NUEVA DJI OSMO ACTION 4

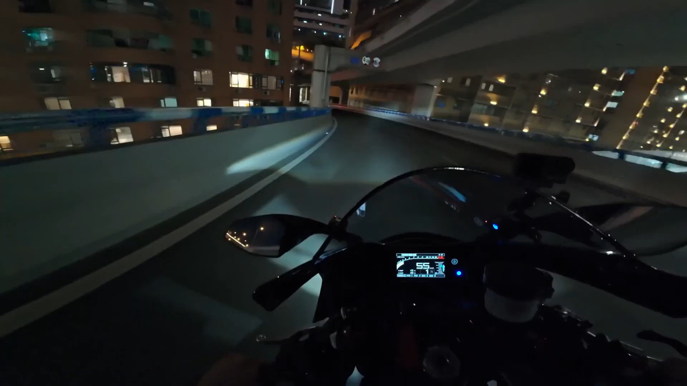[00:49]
When the sun goes down, the action doesn't stop.
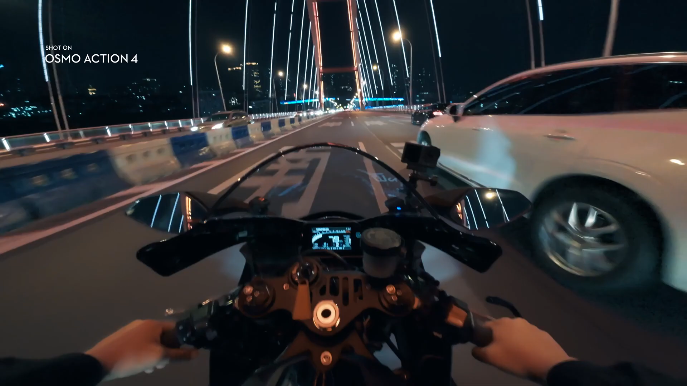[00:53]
Enhanced low light imaging performance gives you night footage that's clear and ultra immersive.